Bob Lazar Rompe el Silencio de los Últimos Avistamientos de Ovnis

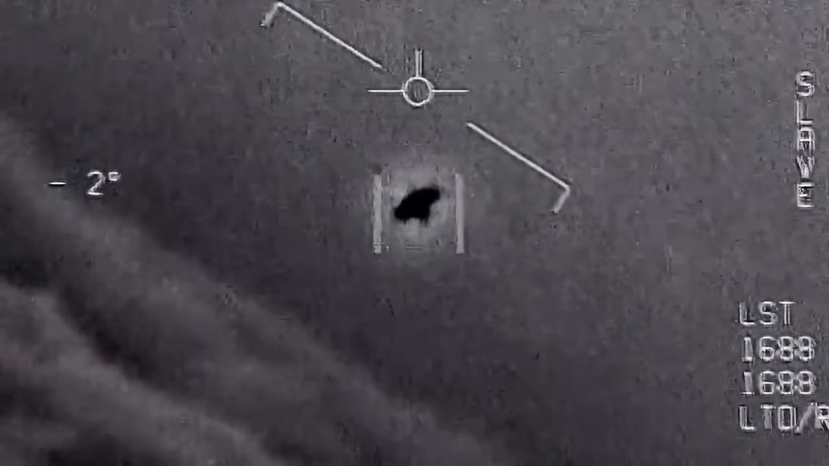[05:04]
datos de mala calidad en forma de fotos borrosas y videos de baja resolución.
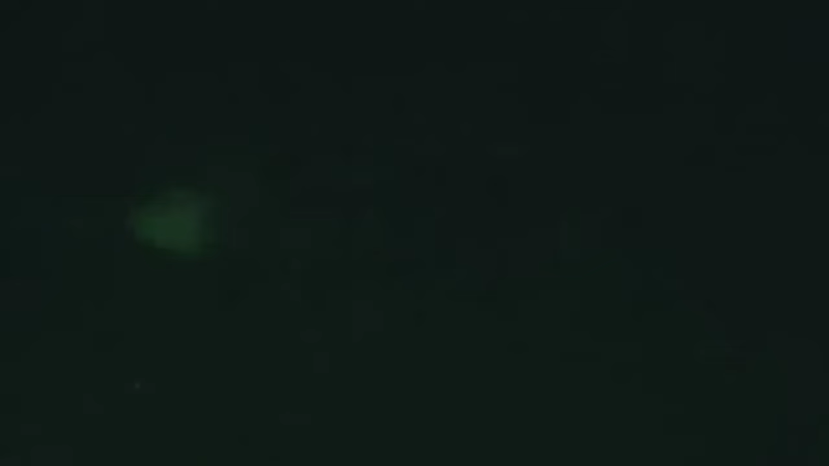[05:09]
Actualmente las pruebas están muy mal presentadas y no tienen ninguna especificación técnica asociada.
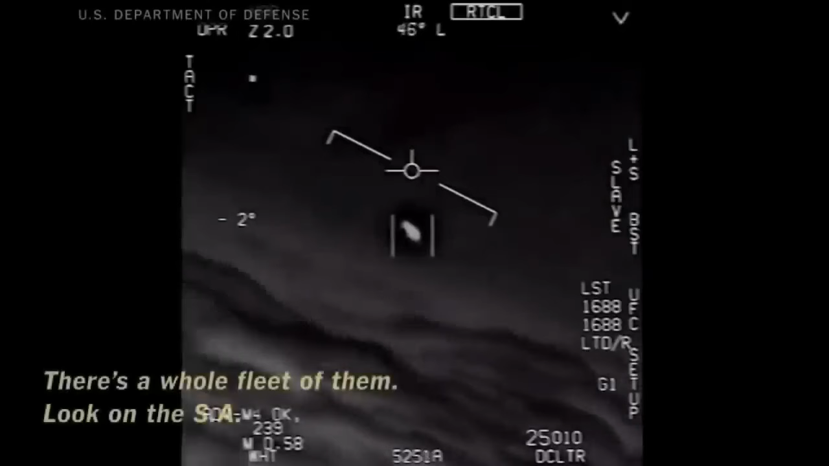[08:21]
Debido a la gran semejanza de los OVNIs con unas mentas con forma cilíndrica, muestra al pequeño objeto fantasmal saliendo del marco pareciendo desafiar las leyes normales de la física,
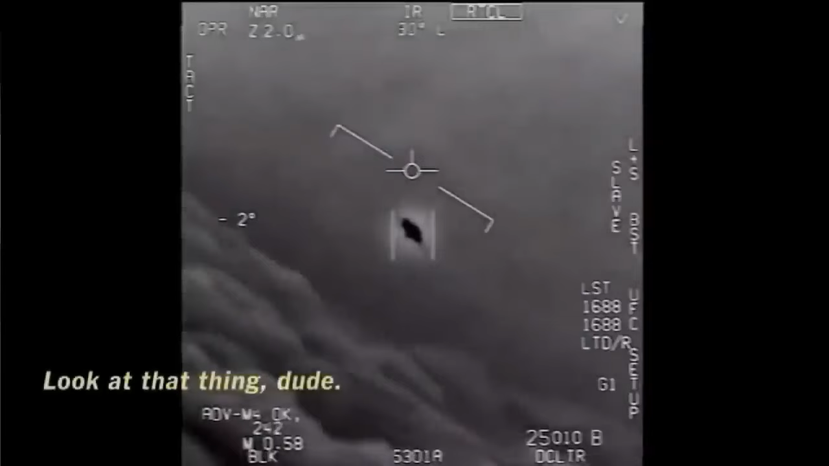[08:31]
como dijo el piloto que capturó las imágenes a la revista del New York Magazine en 2019.